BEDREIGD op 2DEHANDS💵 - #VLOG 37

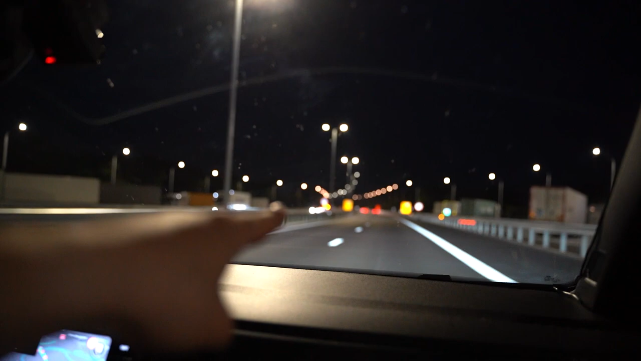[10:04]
daar ongeveer een flitser dat we gaan. Die flitspaal stond hier. Ja, het is wel gemakkelijk zo'n chauffeur hebben, kijk eens aan.